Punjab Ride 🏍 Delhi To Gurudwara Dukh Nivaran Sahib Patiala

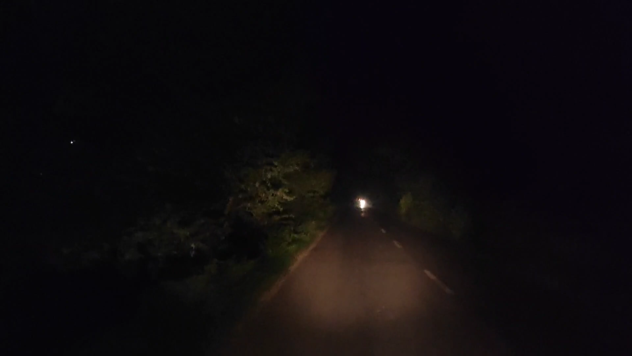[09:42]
मैंने भी आज पहली बार एक चीज़ एक्सपीरियंस करी है, मैं आपको दिखाता हूँ क्या चीज़ एक्सपीरियंस करी है। मुझे भी नहीं पता था कि भाई ये इसकी लाइट इतनी तेज़ है, ये देखो आगे बिल्कुल बंद है,
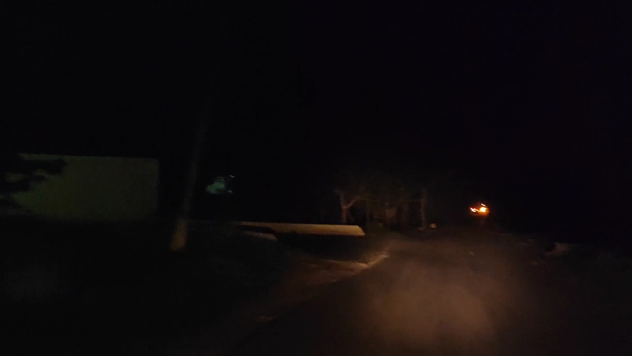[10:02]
देखो फिर बंदे दिखा, ये देखो आगे एक मामला खड्डा आ गया, ये देखो कितनी तेज है इसकी लाइट। जस्ट ऐसी गलती मेरे हो गया, मैंने भी फर्स्ट टाइम एक्सपीरियंस किया इस चीज़ को। आगे रास्ता थोड़ा ख़राब है रास्ता, ओह ओह
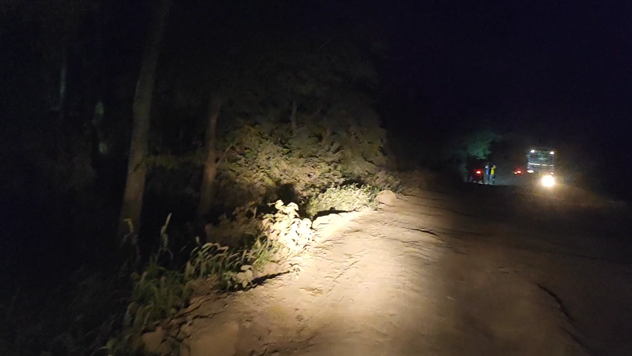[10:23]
ये तो अंकल ने नहीं बताया था कि रास्ता भी ख़राब है, उन्होंने कहा था यहाँ से शॉर्टकट है।
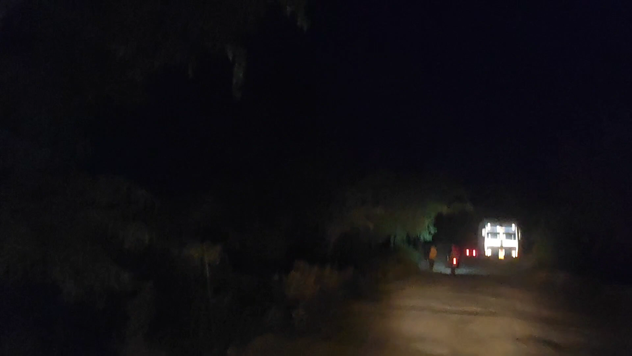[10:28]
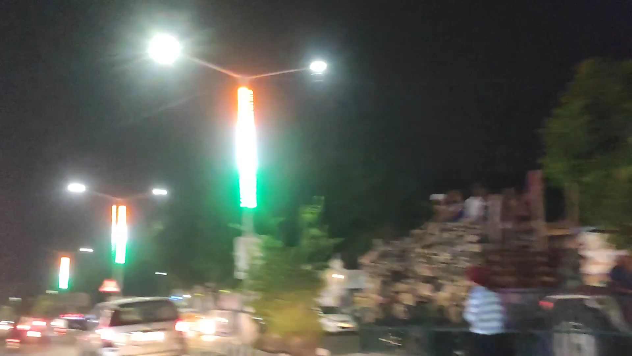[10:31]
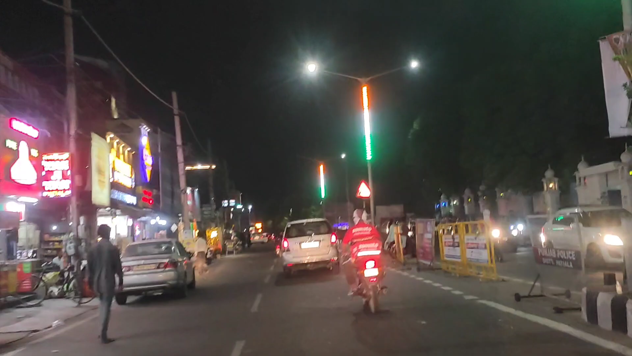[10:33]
सो गाइस फाइनली हम लोग पहुँच गए हैं गुरुद्वारा दुख निवारण साहब, मेरा गुरुद्वारा साहब।